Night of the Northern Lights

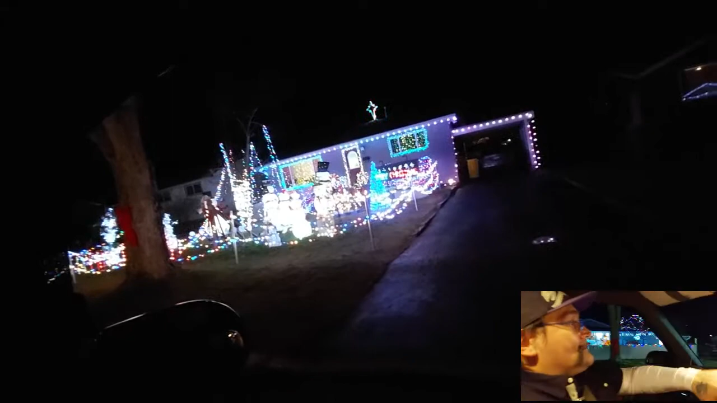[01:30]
Here we are at CANDYCANE Lane, our city's greatest pride and joy.
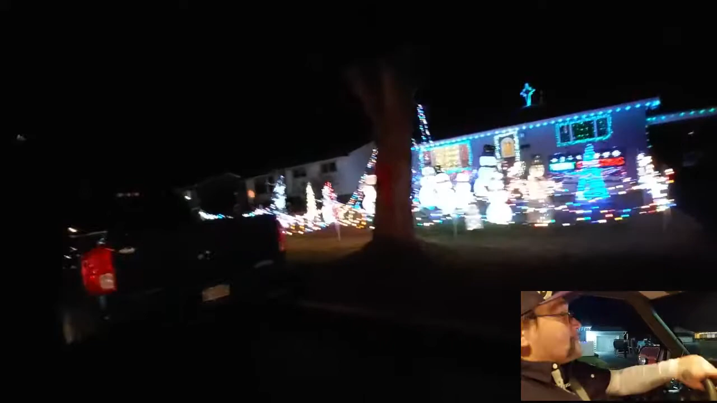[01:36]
And you can see all the pride and joy that people put into their light displays. It's phenomenal.
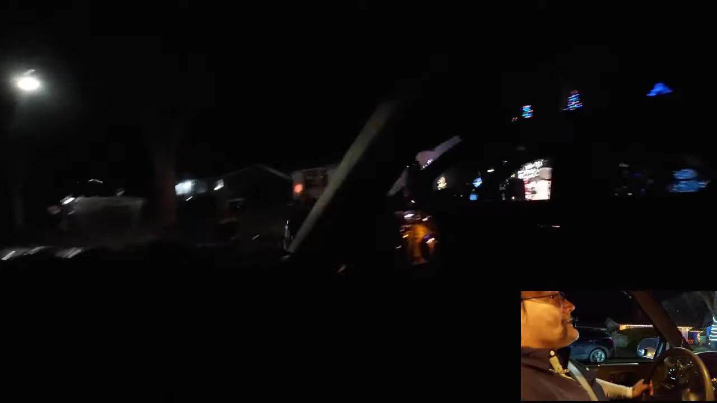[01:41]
And it seems like every year it just gets bigger and more grand continuously.
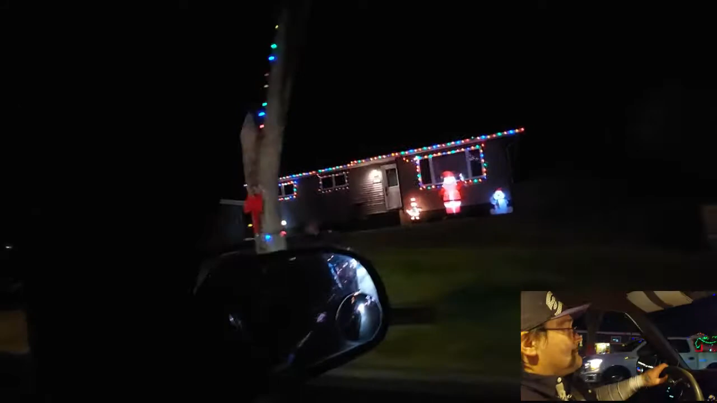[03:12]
November and December months because of the light shows that they have here. And how many different themes they go with are just phenomenal. It's so great to see how much pride they have in all of these houses along here.